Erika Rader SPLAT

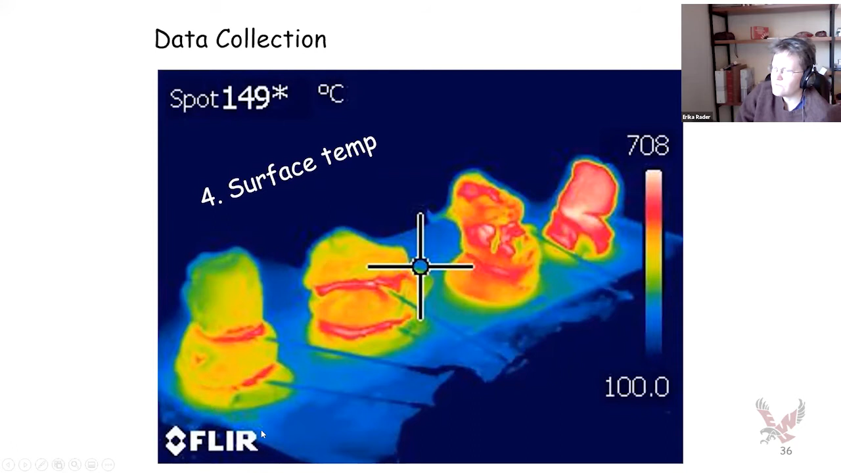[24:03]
On screen: spot 149°C
um, right as those clasts are being placed on top of each other using a forward-looking infrared camera. So the, um, after these clasts cooled,